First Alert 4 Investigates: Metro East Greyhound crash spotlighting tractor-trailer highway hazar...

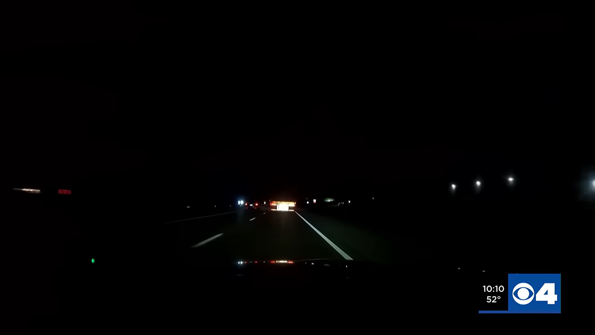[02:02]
We spent hours on the interstate from nightfall to early morning. It didn't take long to see dozens of trucks forming lines on ramps.